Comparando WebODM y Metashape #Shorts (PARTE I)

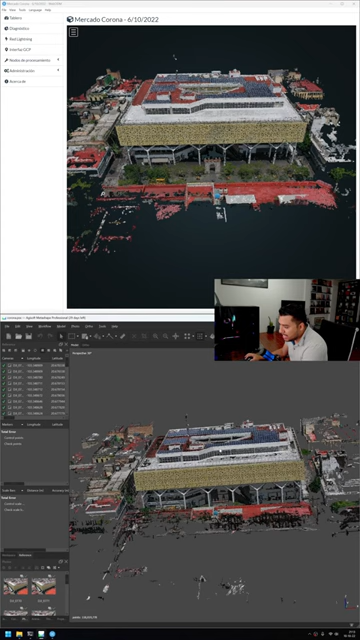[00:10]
comparando web odm aquí arriba con el meta shape aquí abajo ambos están procesados en su máxima calidad es decir en web odm procesamos en ultra y en meta shape en hi gesto en la más alta y bueno las principales diferencias que yo veo meta shape define un poquito más las orillas de los edificios a
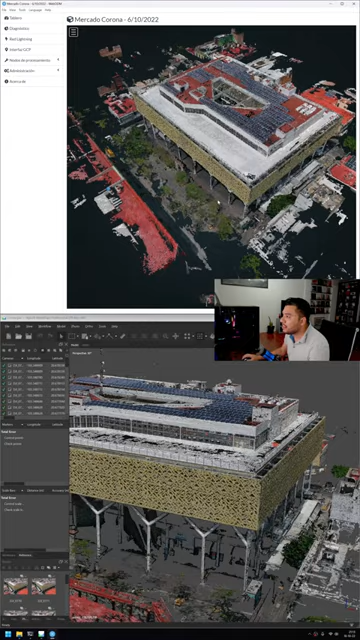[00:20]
diferencia de web odm que todavía lo deja un poquito más difuso otro ejemplo es esta antena que en web odm pues no parece antena y en meta shape pues si no incluso se
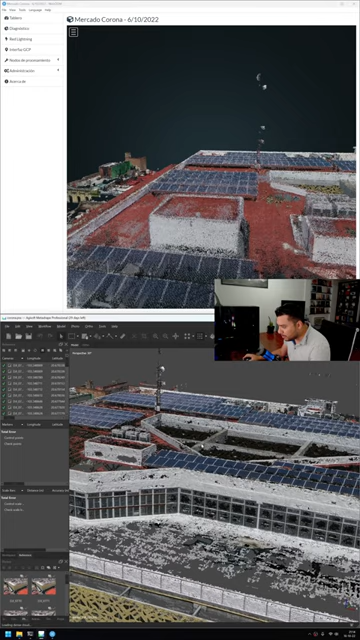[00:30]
ven aquí hasta los platos de las antenas una ventaja también que tiene web odm en este caso es este pasillo que aquí en meta shape no se definió correctamente
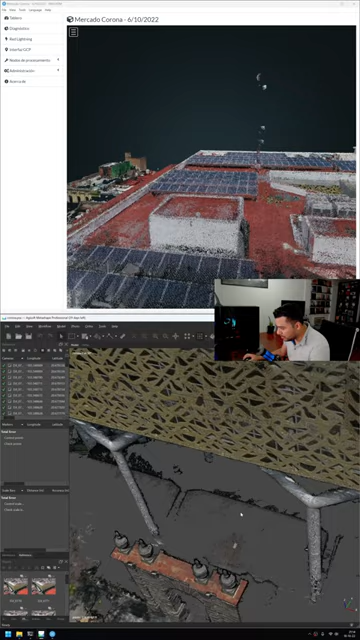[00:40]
no y en web odm sí que se ve el tema del pasillo no nos podemos meter aquí el pasillo este no esta parte del edificio tenemos este arco no con esta estatua que no
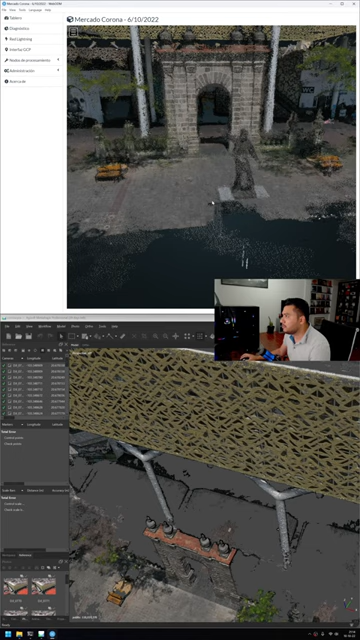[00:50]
están nada definidos en web odm pero en meta shape sí que lo tenemos definido un
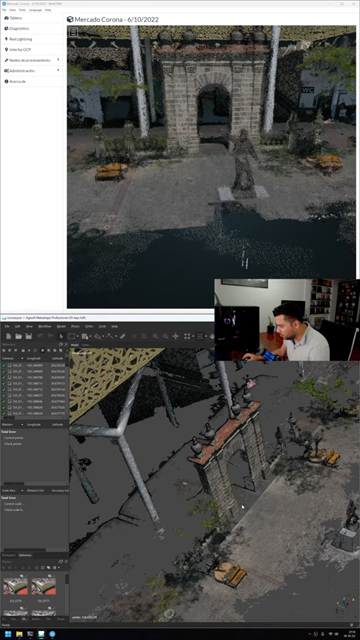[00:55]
poquito mejor no tanto el arco como la figura de la estatua no y bueno por último tenemos